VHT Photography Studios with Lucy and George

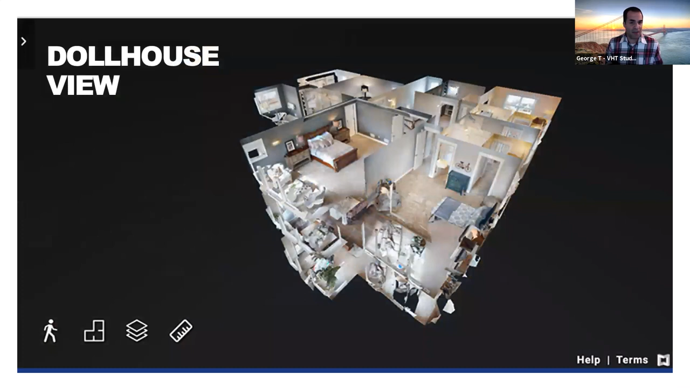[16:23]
what's presented to you called the dollhouse you get to it's three-dimensional you can rotate it you can start any part of the house that you want and then once you enter